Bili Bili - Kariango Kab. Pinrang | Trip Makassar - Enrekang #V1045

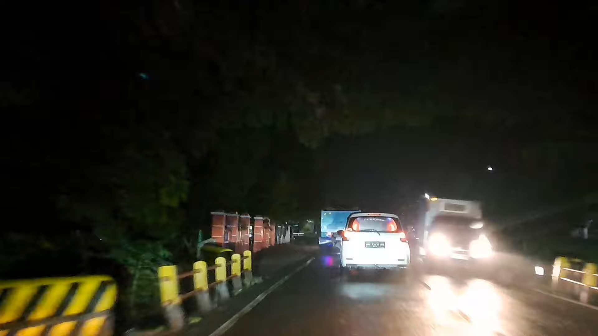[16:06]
jalan saat ini Dari mulai tadi di
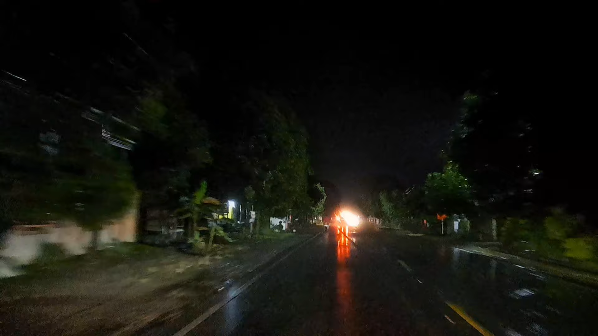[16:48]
Dari sekitar Sekitar Dari depan Daerah Sumpah Kabupaten Pindrang Saya
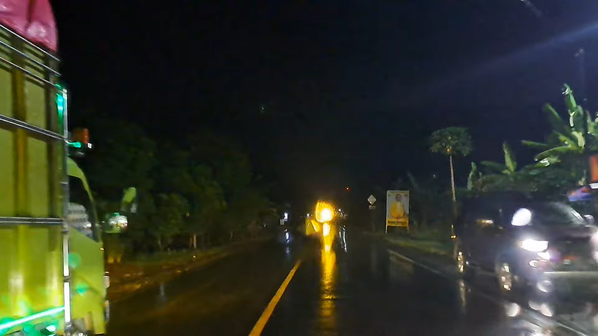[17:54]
Sahabat sekalian Ngesek kita jam 9 malam Nampak kendaraan masih cukup ramah Yang lalu-lalang dari dua arah Dari arah pareh-pareh ke pindrang dan sebaliknya Dari arah
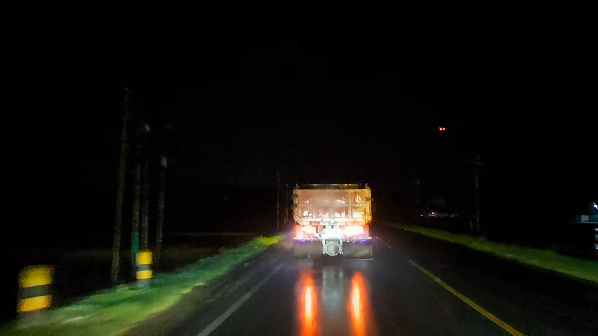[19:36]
Dan saat ini kita hampir Memasuki
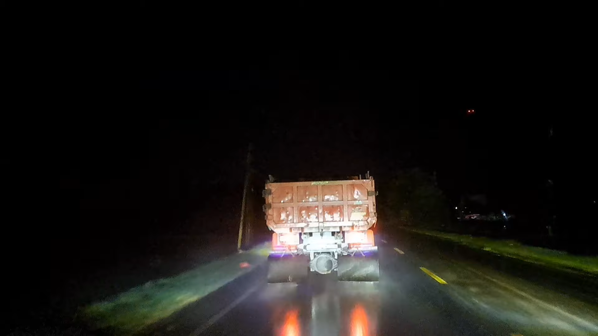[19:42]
Perkampungan Karyama Salah satu daerah yang Cukup Ramai di jalur ini Yaitu Karyama Sahabat sekalian Di penghujung video ini Saya tak lupa Menyampaikan permohonan
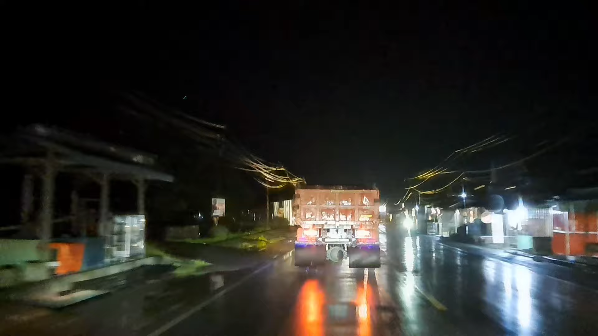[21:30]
Saat ini Saya sudah Memasuki Karyango
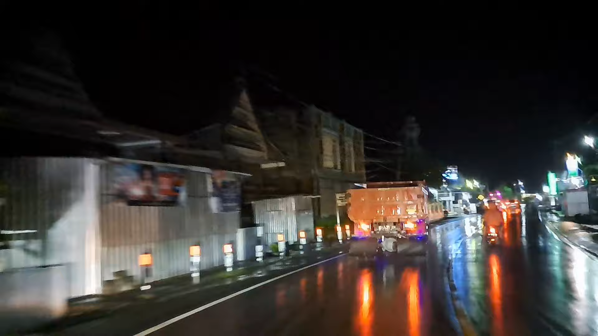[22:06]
Kedua Arah Dari Pare-pare Ke Pindrang Dan
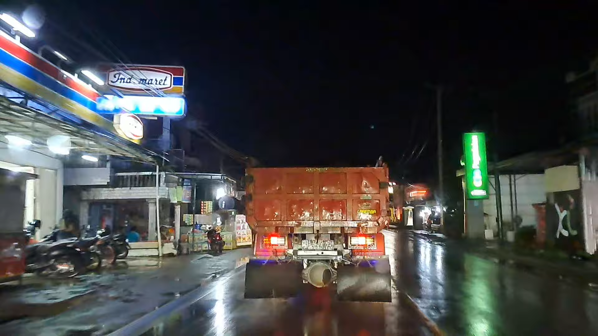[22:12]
Dari Pindrang Ke Pare-pare Yang Berlawanan Arah Dengan saya